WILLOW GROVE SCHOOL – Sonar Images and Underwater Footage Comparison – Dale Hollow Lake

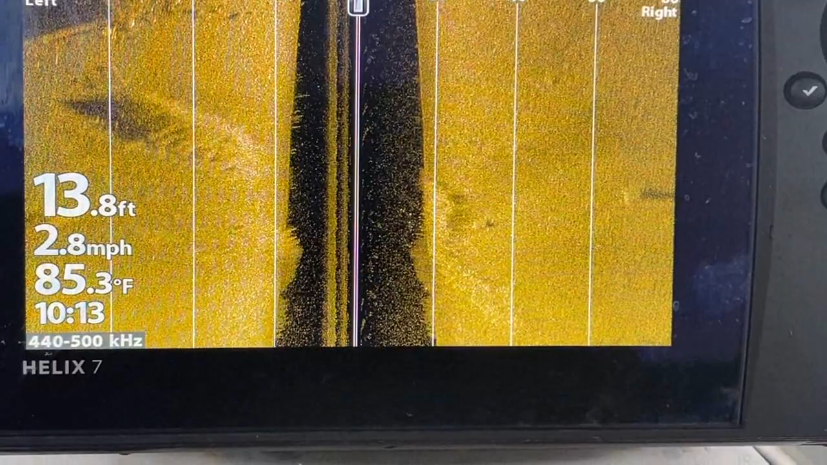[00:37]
On screen: depth 13.8 ft, water 85.3°F, speed 2.8 mph
what we're looking at we're looking at side scan only and i've got it set up you see the numbers across the top it's looking out 80 feet to the left and to the right
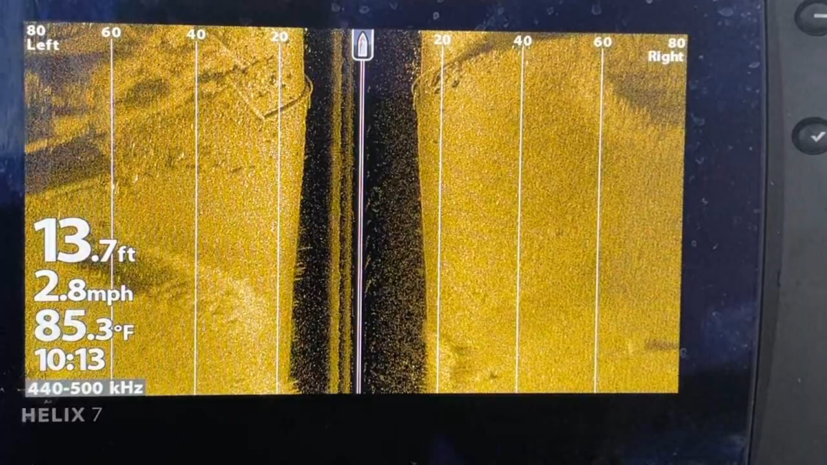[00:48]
On screen: depth 13.7 ft, water 85.3°F, speed 2.8 mph
and you see the depth the mile per hour of the boat the surface temperature and
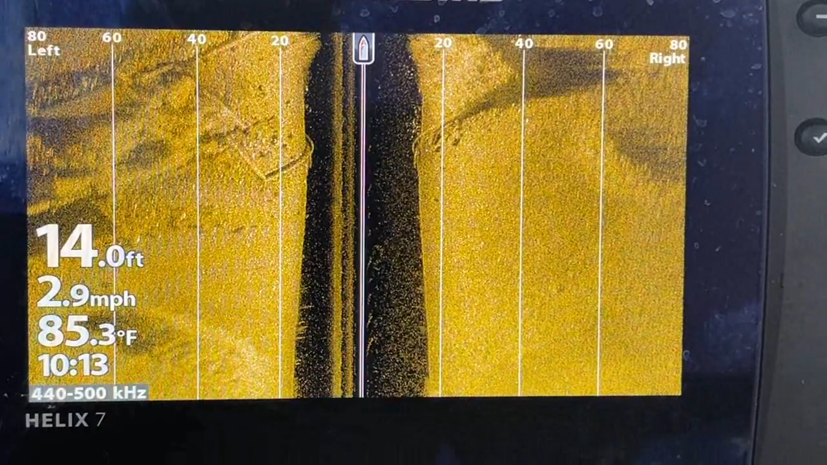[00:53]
On screen: depth 14.0 ft, water 85.3°F, speed 2.9 mph
the time on the lower left you see the old school the foundation of
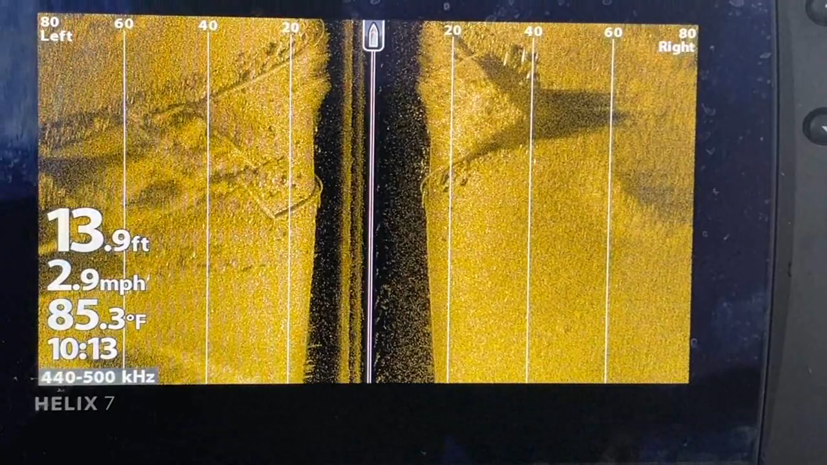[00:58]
On screen: depth 13.9 ft, water 85.3°F, speed 2.9 mph
it coming up that in the middle is the water column and it will be
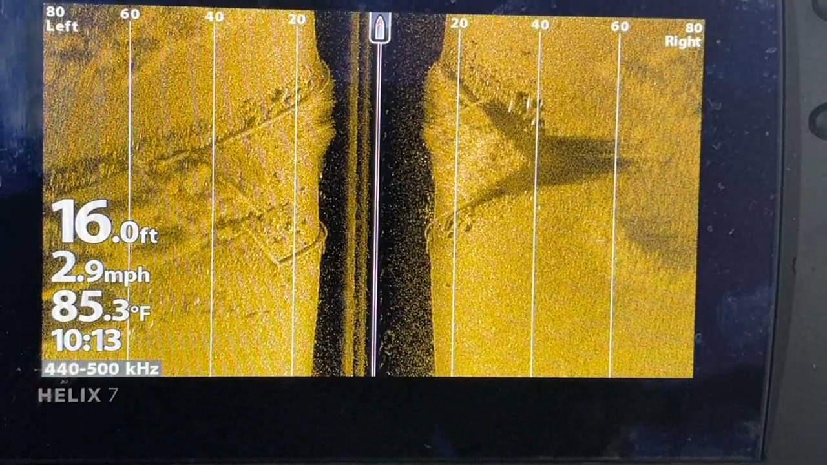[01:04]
On screen: depth 16.0 ft, water 85.3°F, speed 2.9 mph
equivalent to the depth of the water but you can clearly see the old foundation
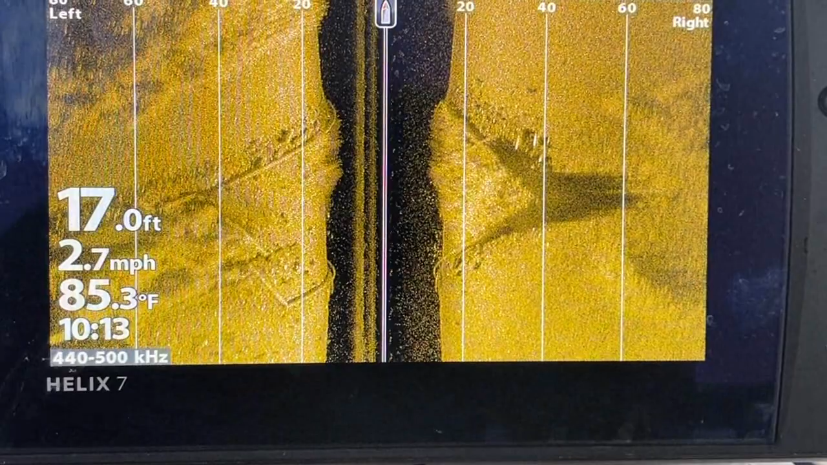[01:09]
On screen: depth 17.0 ft, water 85.3°F, speed 2.7 mph
as we come up on the second
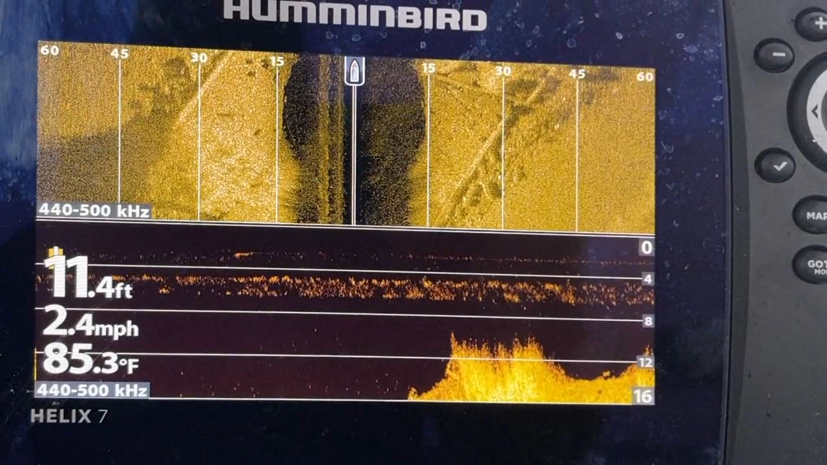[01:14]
On screen: depth 11.4 ft, water 85.3°F, speed 2.4 mph
scan you'll notice that on side scan at the top i've decreased it to 60 feet and i've also
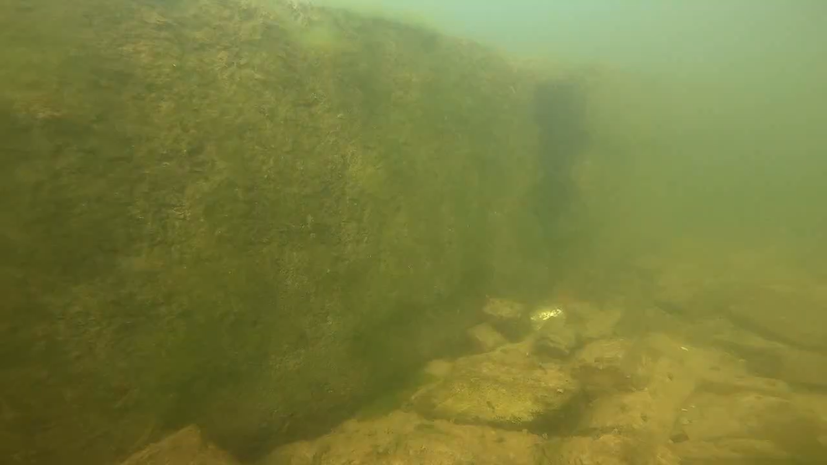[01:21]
got down scan on here's what it looks like underwater you're looking at that scan showing the foundation and here's what the foundation looks like underwater with all of the brick and everything and
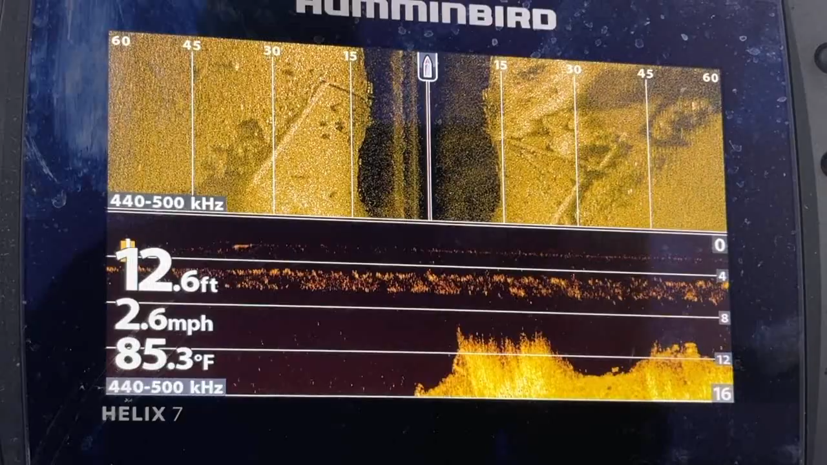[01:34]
On screen: depth 12.6 ft, water 85.3°F, speed 2.6 mph
uh you'll notice the down scan there doesn't show a lot of detail there is a lot of grass and
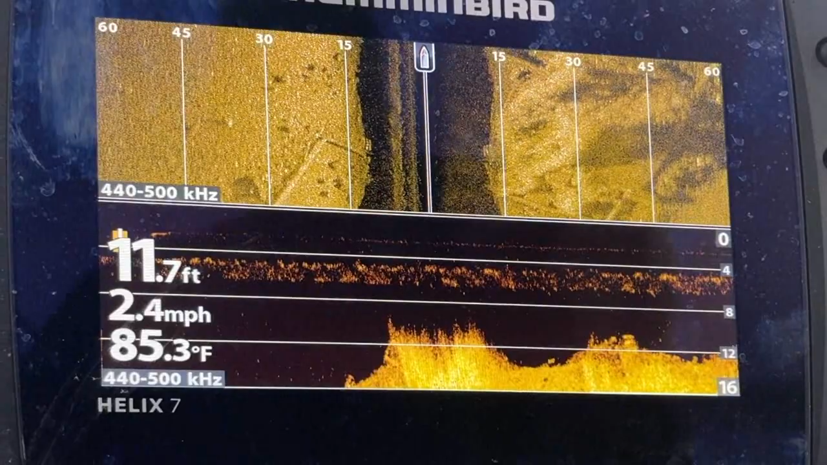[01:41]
On screen: depth 11.7 ft, water 85.3°F, speed 2.4 mph
weeds and stuff that are growing up around in the foundation and that's kind of what you're seeing you see a lot more with the side skin you can actually see the foundation
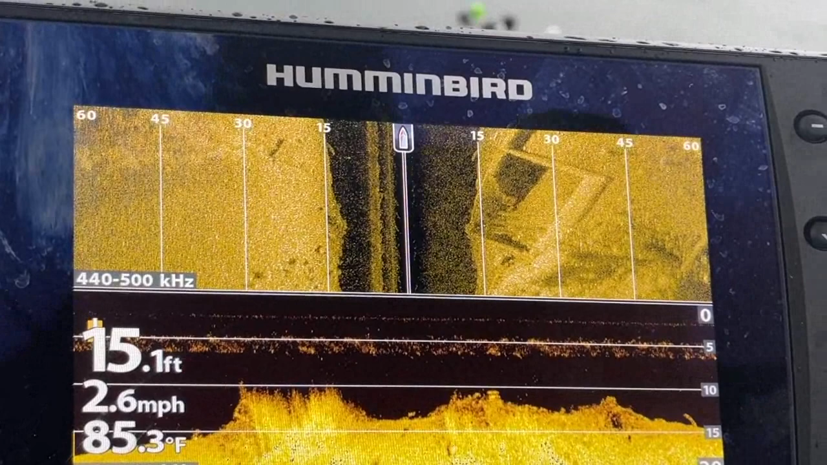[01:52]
On screen: depth 15.1 ft, water 85.3°F, speed 2.6 mph
but there's a feature coming up right here i want you to look at it is the basement and the steps going down to the
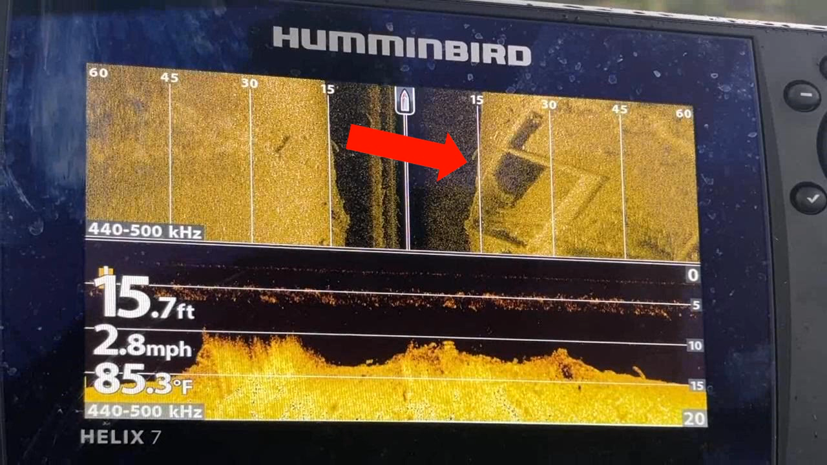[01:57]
On screen: depth 15.7 ft, water 85.3°F, speed 2.8 mph
basement you see the two dark rectangles there so i've got a couple of videos that i have shot